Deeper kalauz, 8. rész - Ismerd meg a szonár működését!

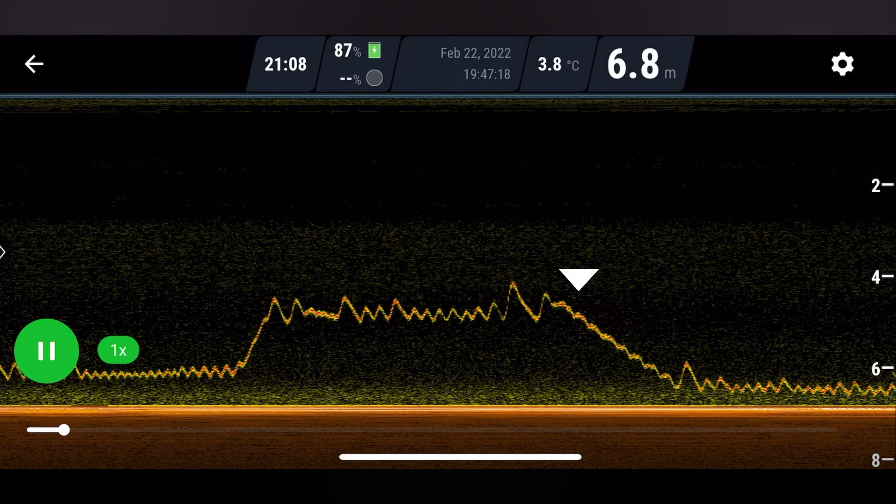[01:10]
On screen: depth 6.8 m, water 3.8°C
Fish that enter the sonar cone are also displayed immediately.
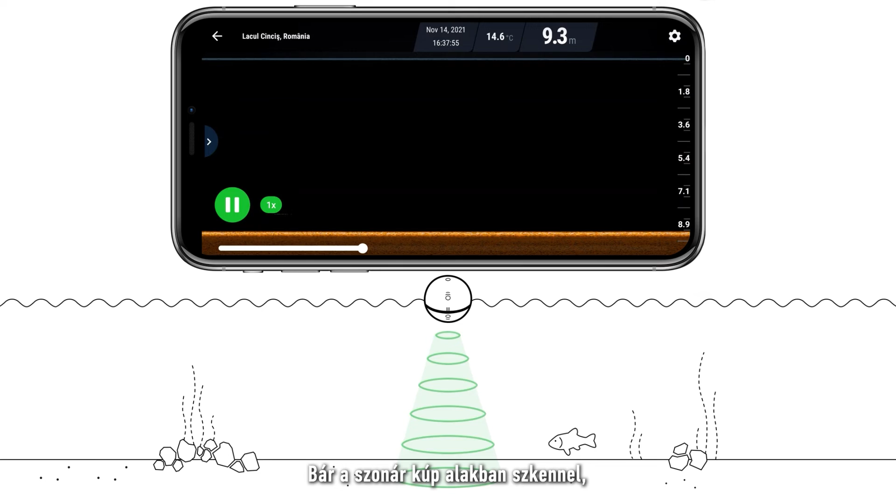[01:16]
On screen: depth 9.3 m, water 14.6°C
Even though the sonar scans in a cone it displays information on your screen in vertical lines which will scroll
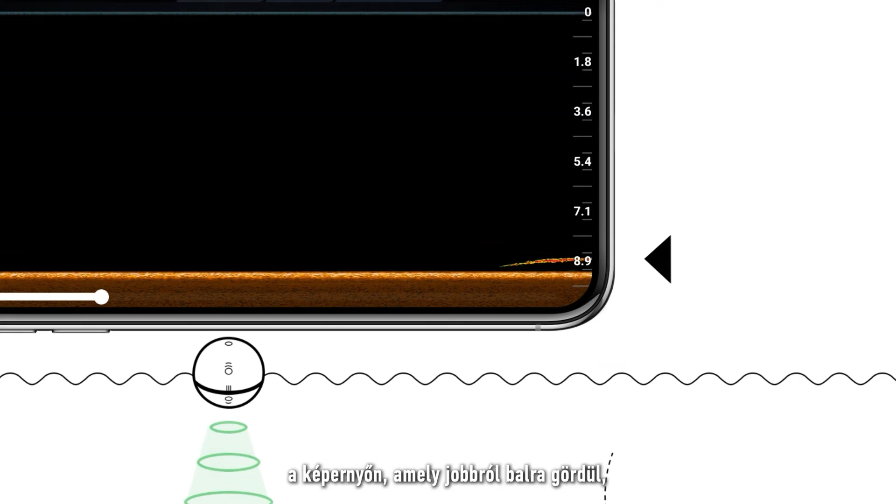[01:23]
from right to left because the sonar is continuously scanning. Here is another example.
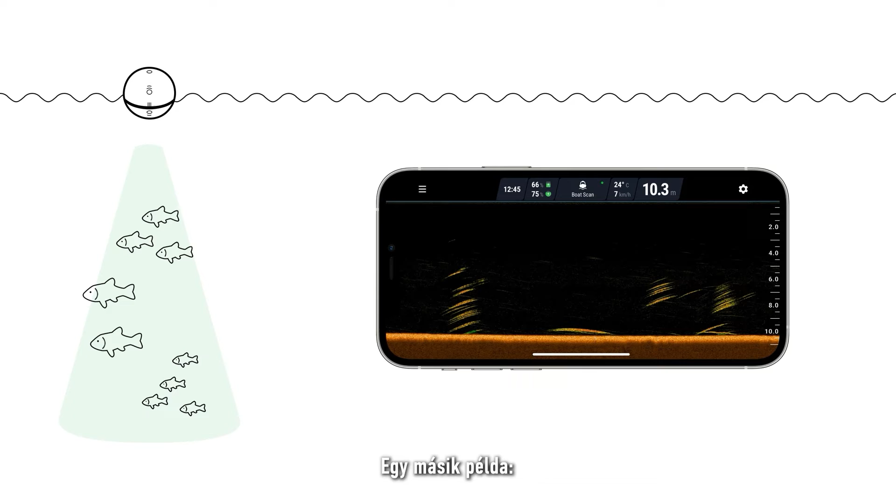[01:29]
On screen: depth 10.3 m
Let's say the sonar sends a single pulse of ultrasound which goes down to the bottom and then bounces back up.
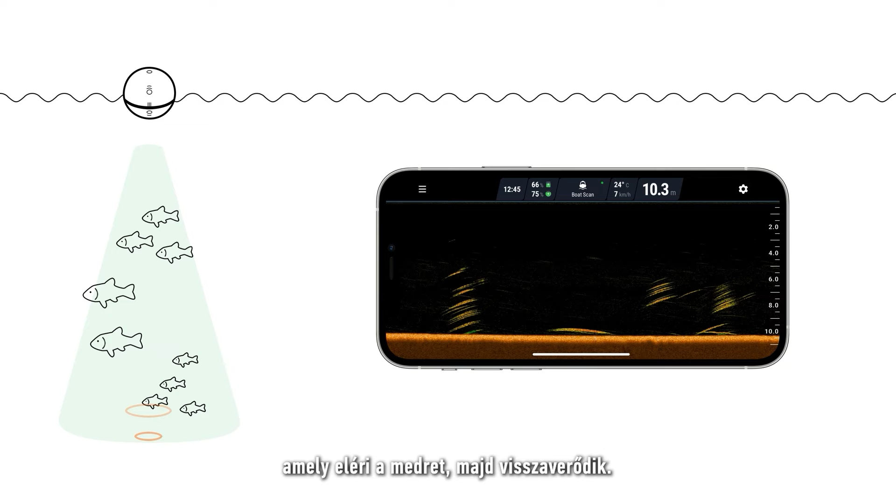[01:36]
On screen: depth 10.3 m
It receives information from a three-dimensional cone but will display it using a thin vertical line like this.
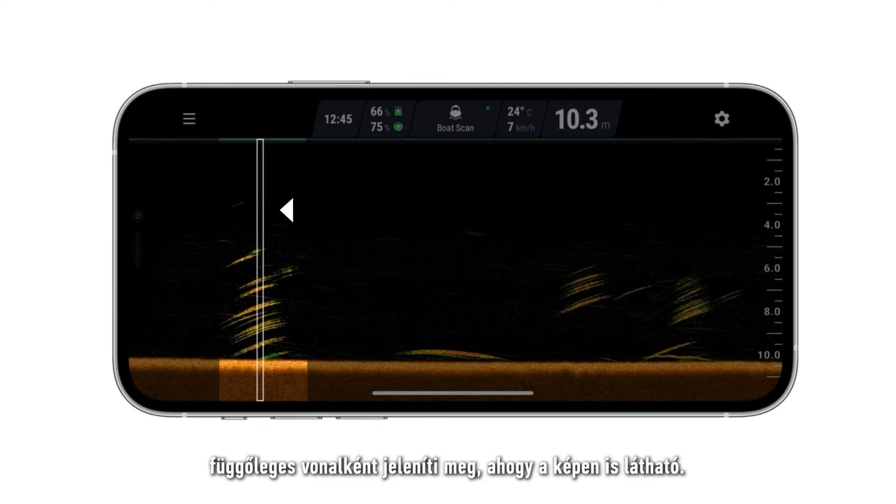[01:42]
On screen: depth 10.3 m, water 24°C, speed 7 km/h
When looking at your screen it is important to understand that this represents time not distance.
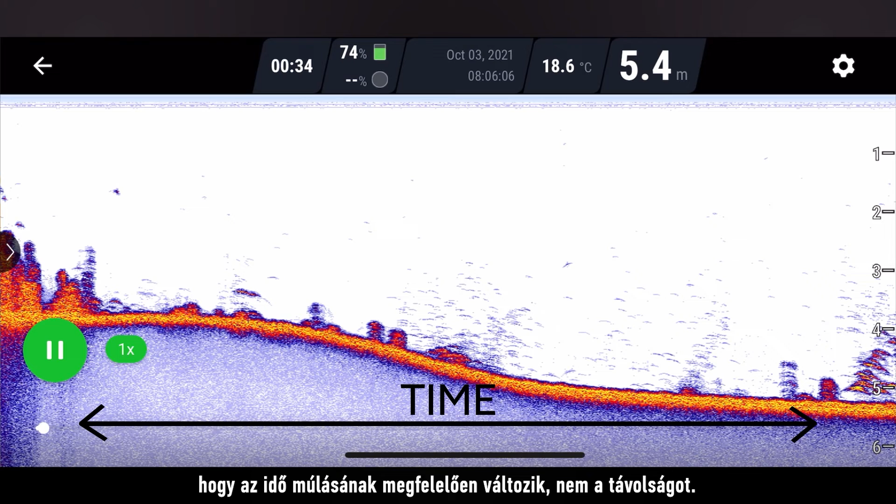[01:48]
On screen: depth 5.4 m, water 18.6°C
As the sonar scans new information will scroll from the right side and old information will be moved to the left.
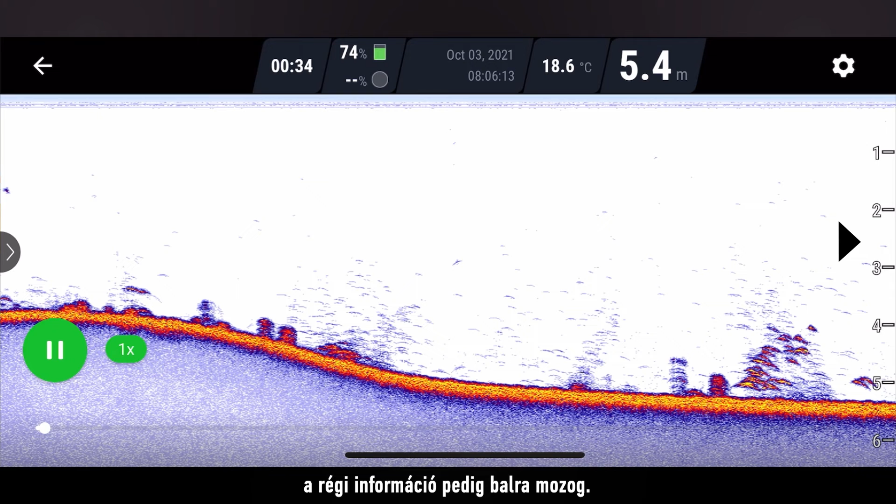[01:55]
On screen: depth 5.4 m, water 18.6°C
A full screen scan contains about a minute of sonar readings.
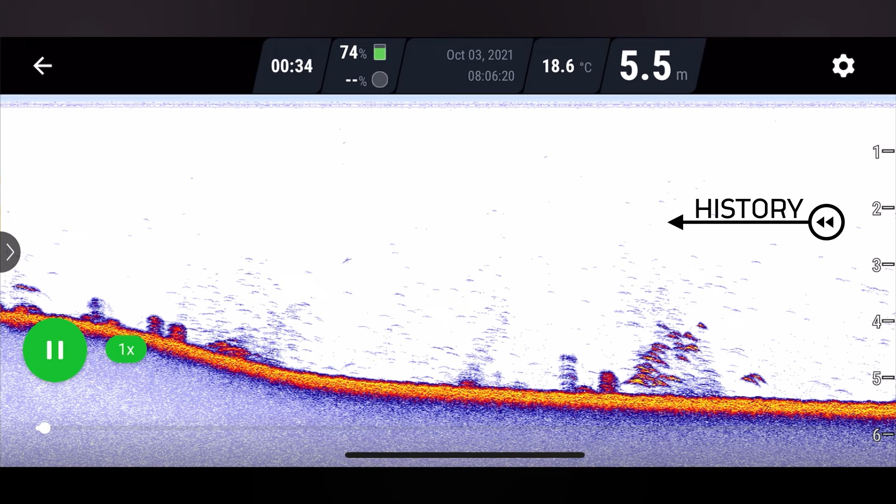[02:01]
On screen: depth 5.5 m, water 18.6°C
Most sonar models have a selection of beam angles.
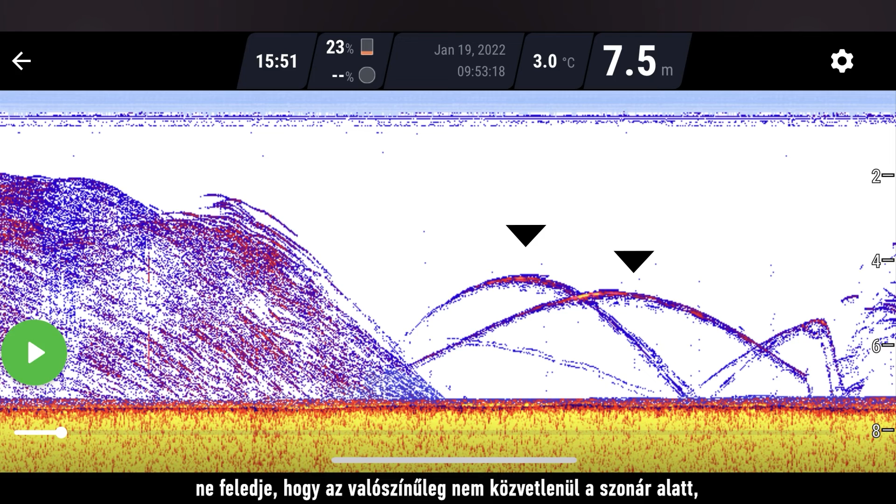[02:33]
On screen: depth 7.5 m, water 3.0°C
When you see fish on your screen keep in mind that they are likely not directly under the sonar but somewhere within the cone.
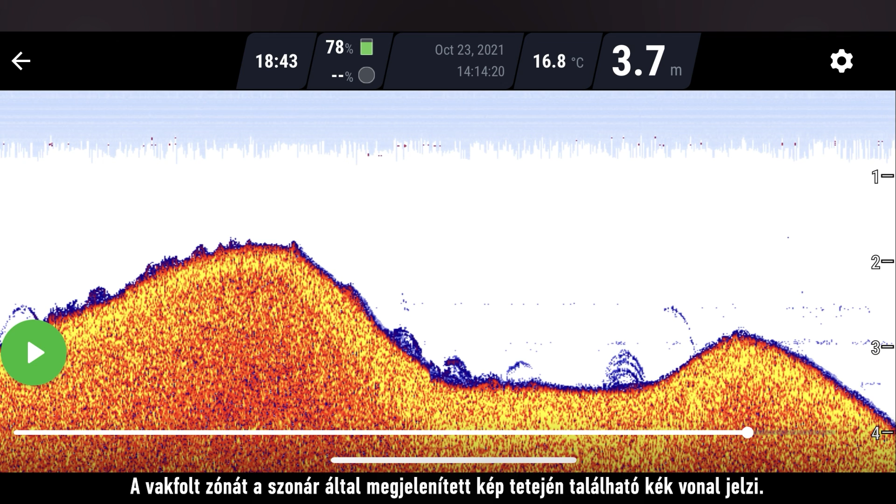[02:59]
On screen: depth 3.7 m, water 16.8°C
You can identify the blind zone by this blue line that you will see at the top of your sonar readings. So, if you see a fish swim directly under the sonar and it doesn't show you anything it means it was in the blind zone. you